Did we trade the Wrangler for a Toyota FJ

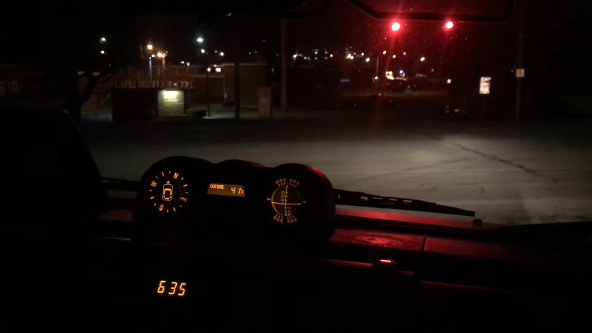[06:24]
So it is 635. It's 41 degrees Fahrenheit. It's, we are heading what? Almost north? Almost north. We're decently level, but a lot of good that's going to do us because we're at a red light. Let's go. Let's go.